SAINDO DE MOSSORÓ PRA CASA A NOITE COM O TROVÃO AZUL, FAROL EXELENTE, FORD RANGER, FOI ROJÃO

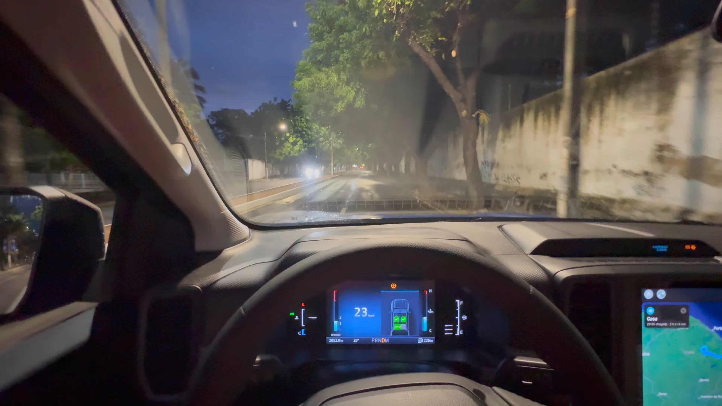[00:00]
Meio Aí, galera, aquela outra avenida principal lá, ó. Muito verde, né, essa avenida aqui?
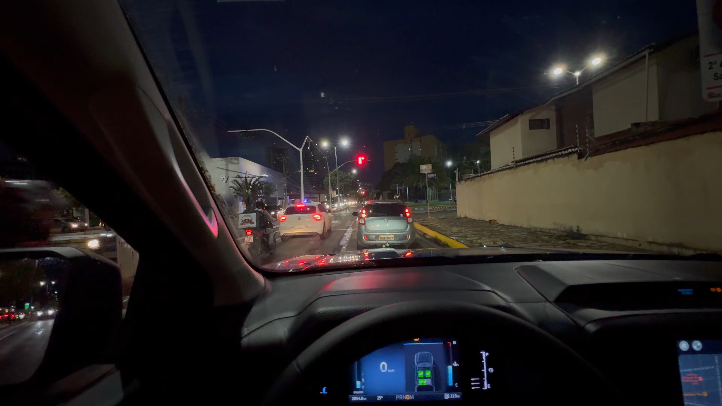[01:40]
Ele começa a baixar aquele contadorzinho, né? As polícias daqui é de S10, da cor da moto. Nardo. Ei, meu filho, esse ETC. Se bater na moto no retrovisor. Vou fazer logo sua passagem. E acaba aqui no celular, coisa linda.
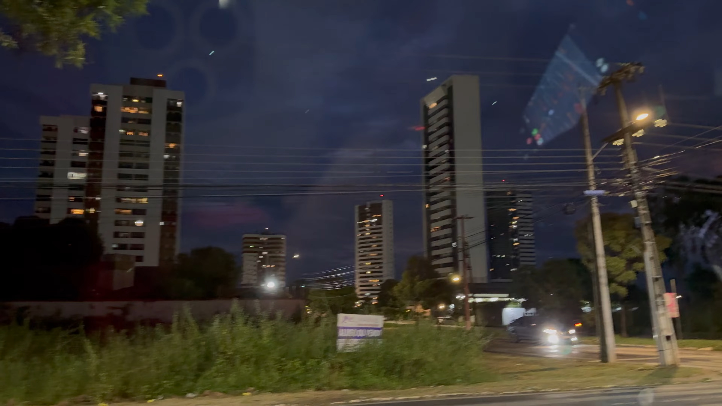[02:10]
Os prédios. Então vamos lá, vai na frente. Lindo, né, pessoal? Olha o shopping lá na frente. Partage.
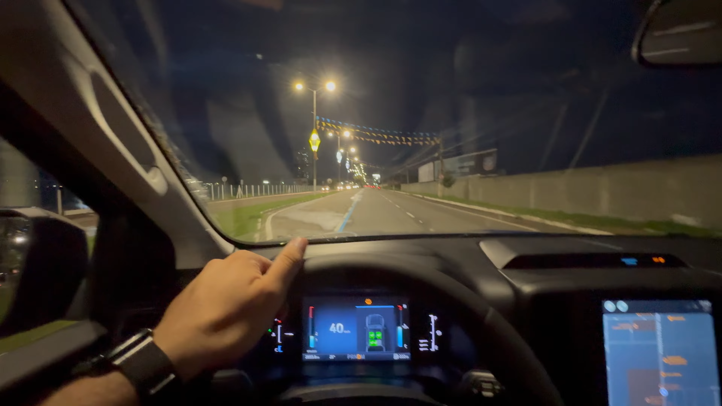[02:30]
Passando aqui em frente o shopping. Partage. No começo daquela avenida, né?
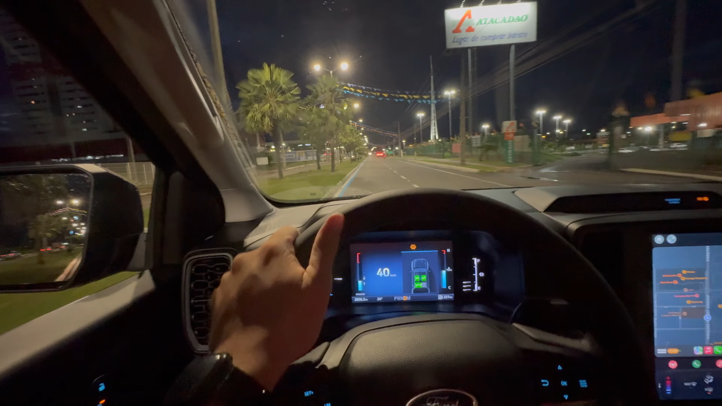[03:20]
Tá aí o shopping, eu acho que é Partage o nome.
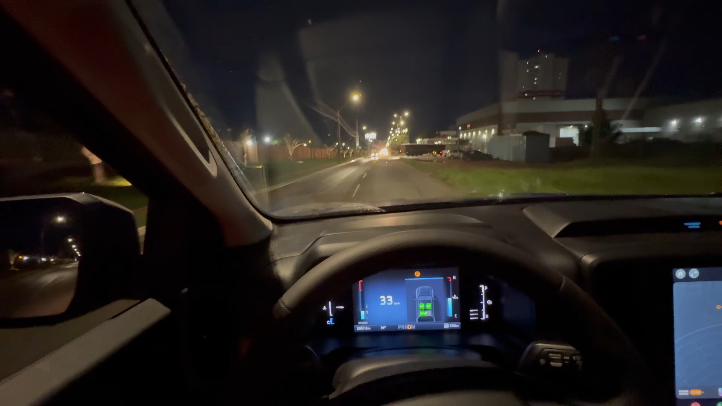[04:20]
Cuidado, né? Cuidado com os buracos, aquele quebra-mola que a gente pulou.
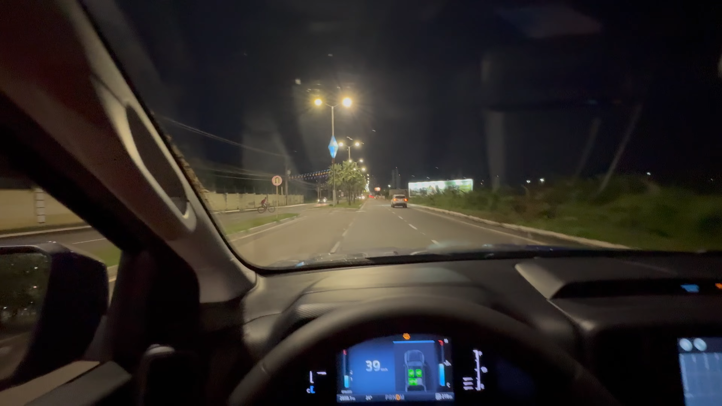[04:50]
Esse viaduto aí vai pro Aracati, não sei a distância. Agora seguro é, viu? Aquela buraqueira, aquele quebra-mola. Escuro total. Aqui é total naquele tapete, né? Aracati, sai lá no... Aí pegaria por onde? Normal, aquela viagem. Beberibe, Pacajus. Mas aí a gente tá andando devagarzinho.
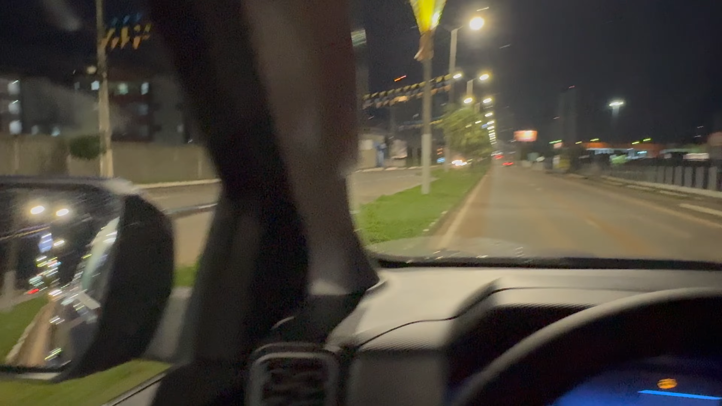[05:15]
Eu vou desligar aqui a gravação, né? Perguntar a elas que a gente queria ir no...
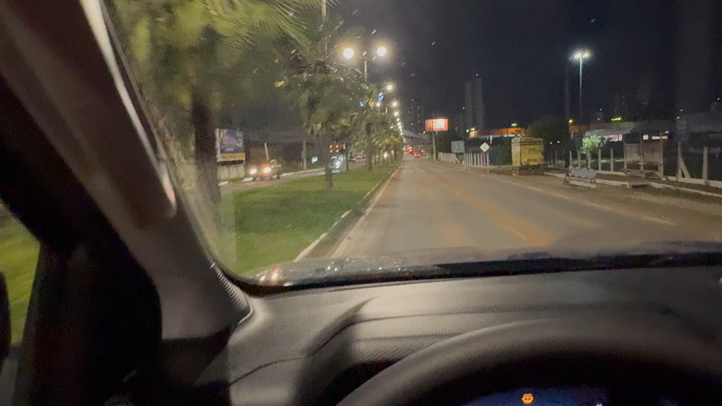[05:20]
Em Russas tem uns brinquedinhos lá, né? Também. 6 horas em ponto. A gente chega lá 8h30. 7h30. Enfim. É aquela pista lá, Nina. A Nina morou em Beberibe. Essa é aquela pista lá.
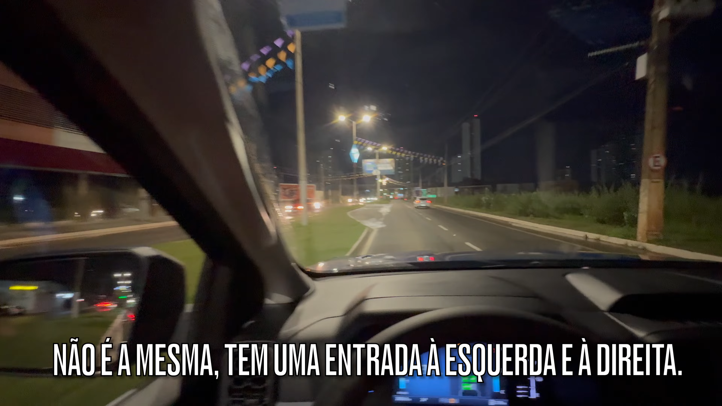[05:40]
Vai pra Natal à direita, 300 km, e voltando aí. Olha que legal, desembaçador limpa total, viu?
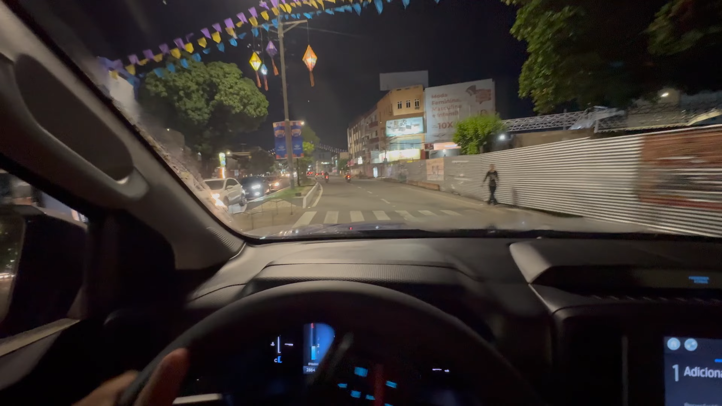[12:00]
Passando de novo naquela central do teatro lá, aquele portal do Natal. É isso, vamos embora.
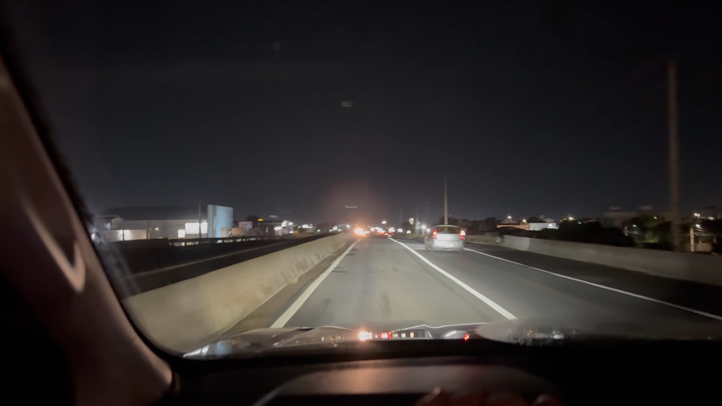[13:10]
Saindo Eusébio, Fortaleza, né? Isso aqui eu dou pra esquerda ali, né? Pra Cajuz. 279 quilômetros, viu? Somos doidos. Viemos só dar uma voltinha. E indo ali pelo caminho que a gente voltou, é 220, né? Aumenta 70 quilômetros, mas a sinalização, né? Como eu disse, a gente deu uns pulos nos quebra-mola.
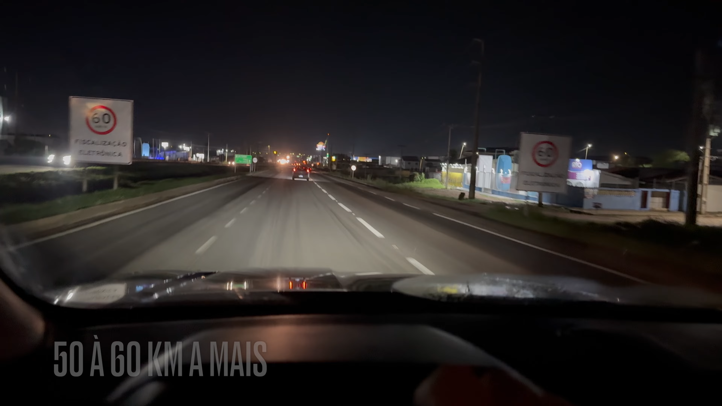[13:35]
Aquelas obras que vocês viram, escuridão, né?
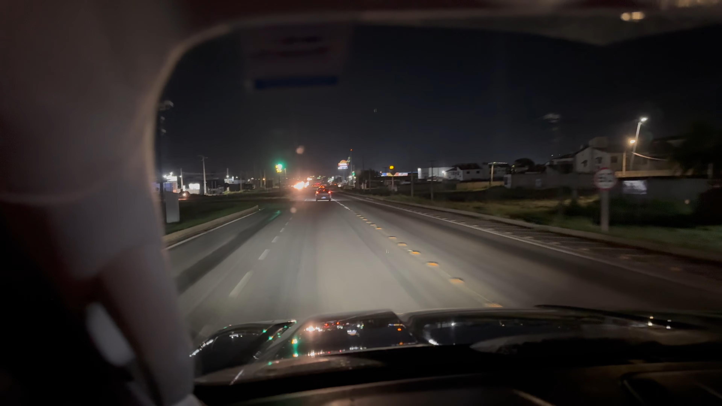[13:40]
A gente queria ir em Russas, andar tem uns carrinhos elétricos lá. Vocês viram também no canal, né? Aquelas plantas verdes, avenida bonita. Mas enfim, já é 7h15. Chegar em Russas 9h30. Fiquei com medo delas aqui começar. Eu vou embora, não sei o que, né? Não querer ficar lá, né? Aí, aquela escuridão toda, Limoeiro, Morada Nova, Bicuitinga. É, não, vamos por aqui mesmo. Talvez a gente jante até lá no Pirangi. Ó, tapetão aqui agora, ó. Tchau, ó.
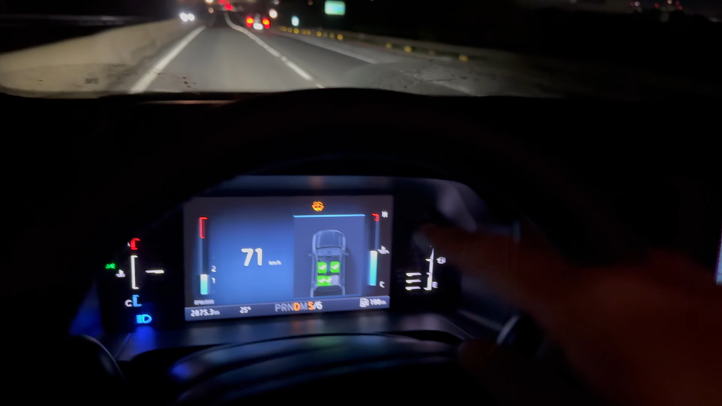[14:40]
na cadeira, né? Apareceu essa luzinha do limpador de para-brisa amarela aqui em cima. Eu acho que é só o nível. Deve estar abaixo. Quero ver. Se for, né? Deve ficar vermelho quando ficar mais baixo ainda. Ou começar a piscar ou avisar, né? Se for isso. É um desenho do vidro ali, ó.
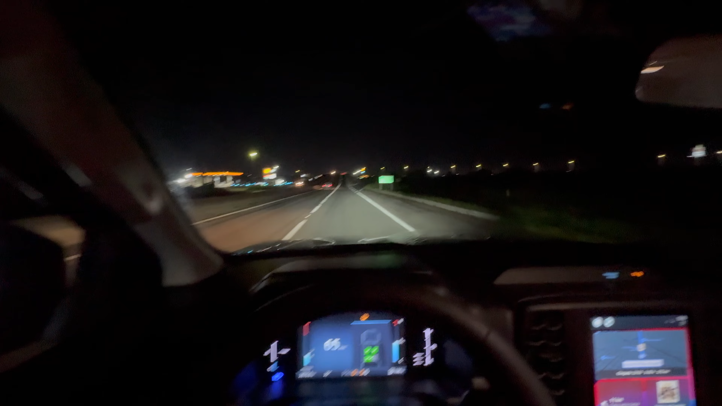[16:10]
Olha, Fortaleza, Avenida Rio Branco. Pedi pra passar uma escova com água no farol. Não tava iluminando nada, cheio de lama. Aí o outro viaduto, ó. Olha aí como é grande Mossoró, viu? Olha aí.